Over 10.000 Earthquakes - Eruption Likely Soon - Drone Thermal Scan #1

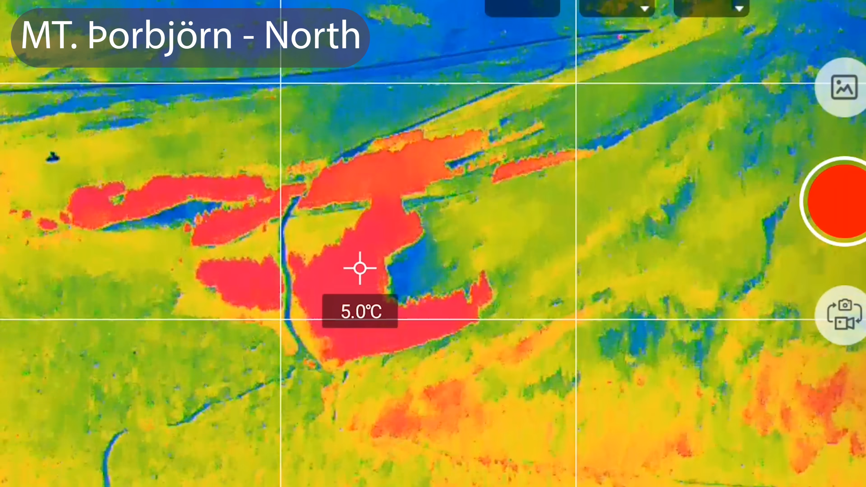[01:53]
On screen: spot 5.0°C
of the heat since it was sunny that day.
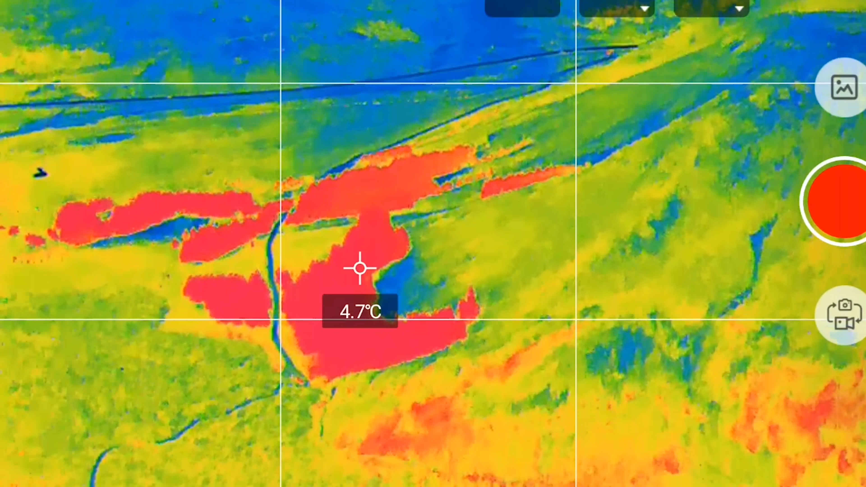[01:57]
On screen: spot 4.7°C
This was however shot after sunset. The outside temperature was 3 degrees Celsius and it was very windy.
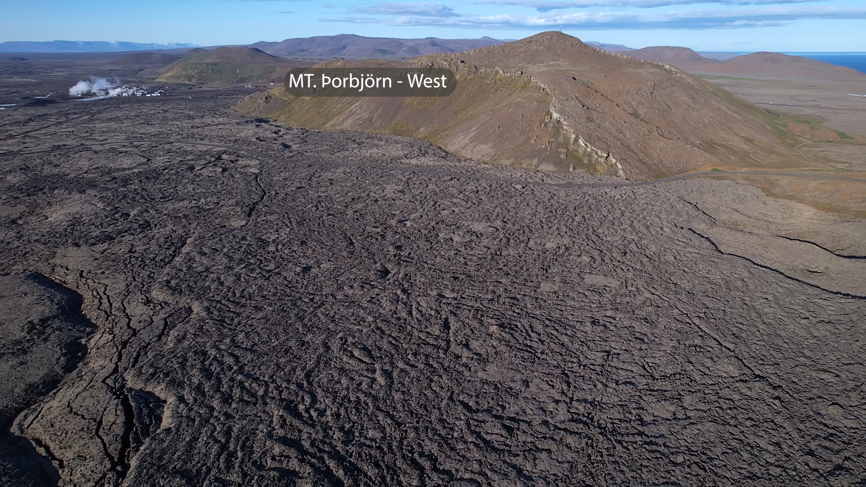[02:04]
And when I was flying directly over the epicenter where the land uplift takes place I started to see some anomalies
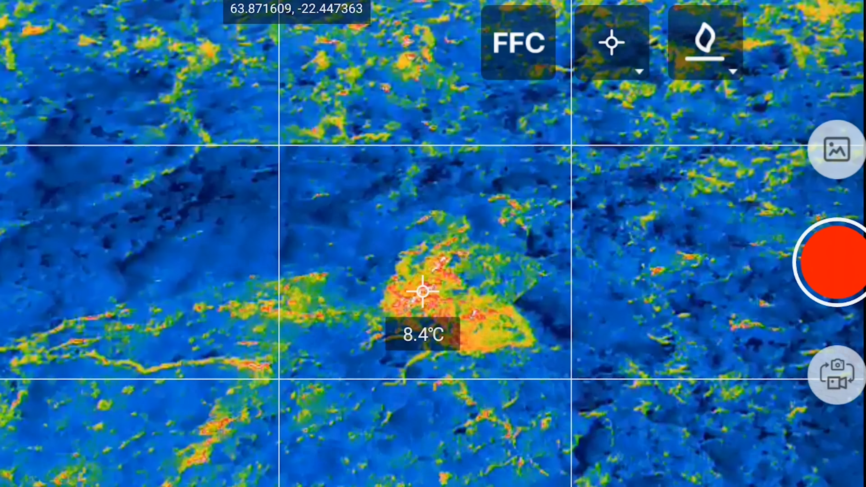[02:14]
On screen: spot 8.4°C
like on this spot 16 degrees Celsius and 7 to 9 degrees rather widespread. So it is no doubt in my mind that the ground there is
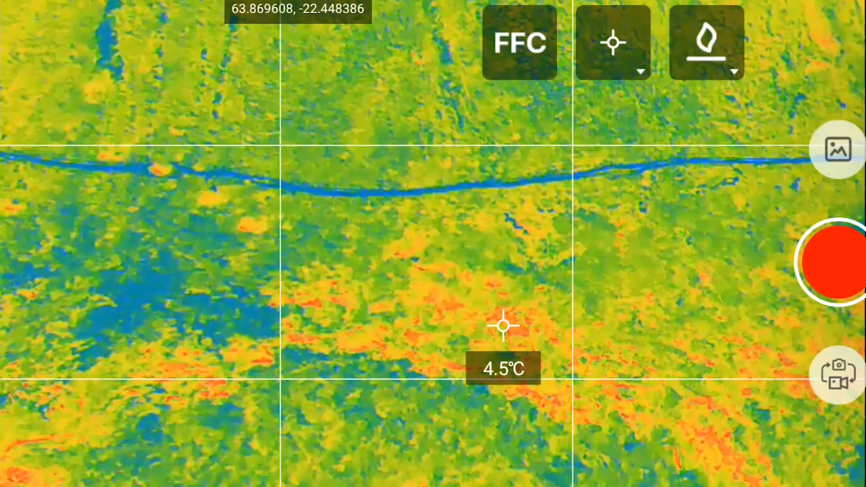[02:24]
On screen: spot 4.5°C
unusually hot but is it due to this land uplift and the magma intrusion?
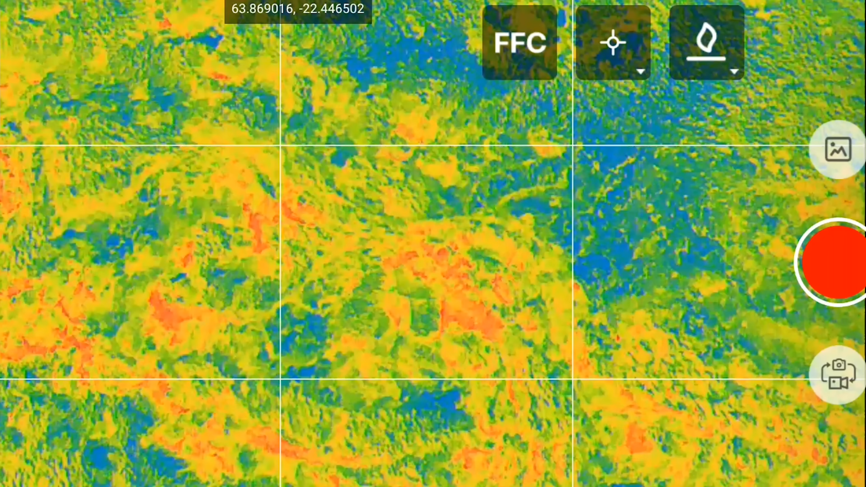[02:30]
Some of those spots might have been there before and that is why I felt it as necessary to take the thermal drone there right away after it is started
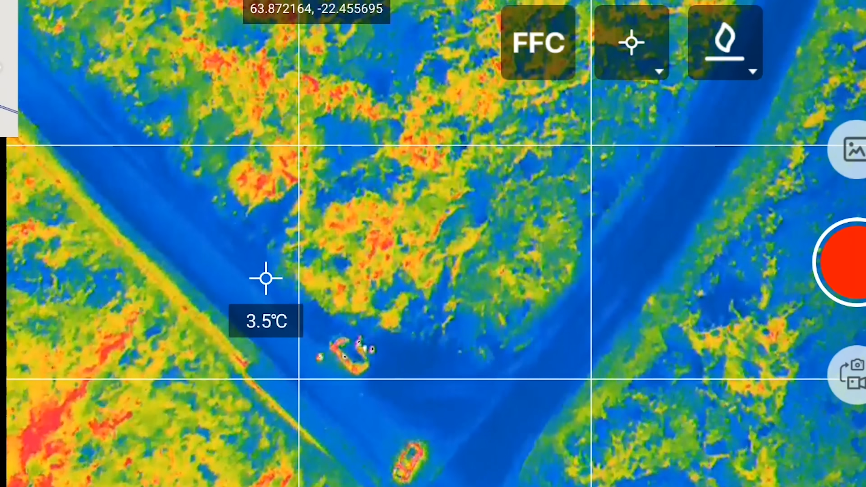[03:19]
On screen: spot 3.5°C
And as things look now with this location I was flying over yesterday we got new